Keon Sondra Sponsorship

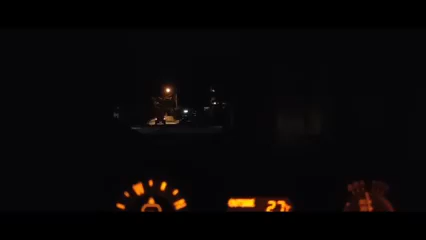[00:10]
walang kabaalam mo yan Saki yung Sondra, number one Saki yung Sondra,
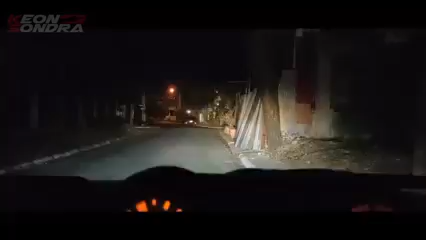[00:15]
saki yung Sondra Kahit gabi ay kaya niyang gawing umaga Kay niluanag,
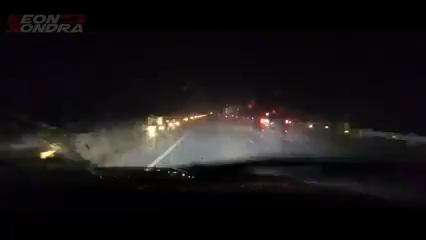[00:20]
ang daan na madilim, talaga panalo Kay saan mo na din, mapamotor man o sasakyan Pagdating sa ilaw, all the best yan Saki yung Sondra,
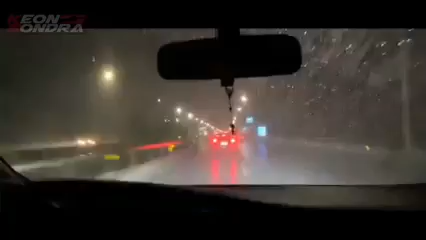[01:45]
mapamotor man o sasakyan Pagdating sa ilaw, ang labes yan Saki yung sondra,